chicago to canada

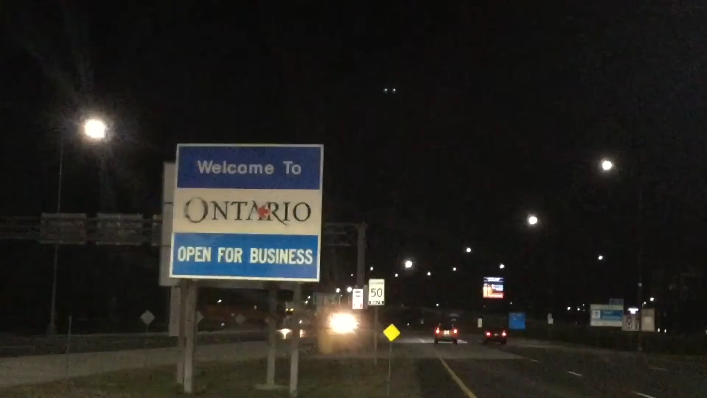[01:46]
It's going to get... We are in London, Ontario, Canada right now.